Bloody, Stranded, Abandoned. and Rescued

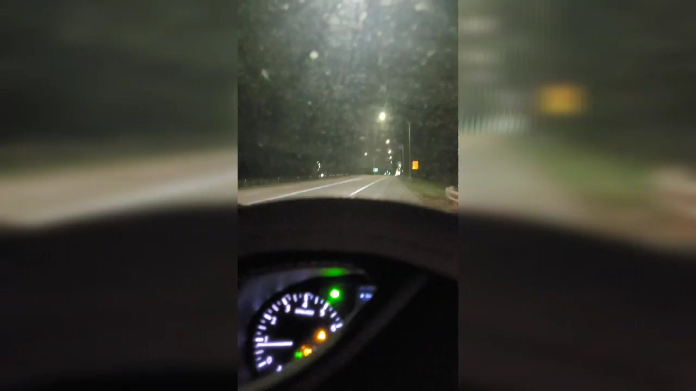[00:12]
road the situation I am at exit 114 on the highway
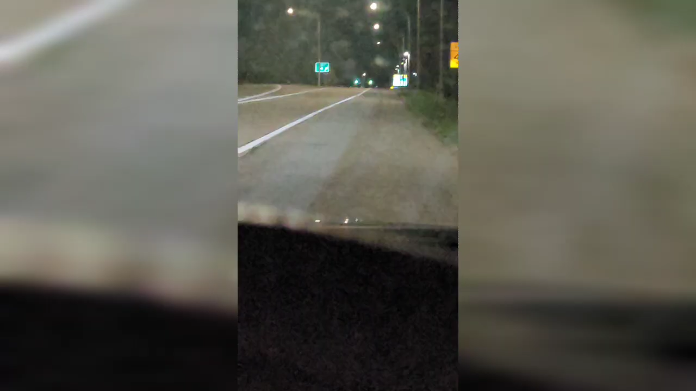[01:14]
route one that's 114 route one the young girl said she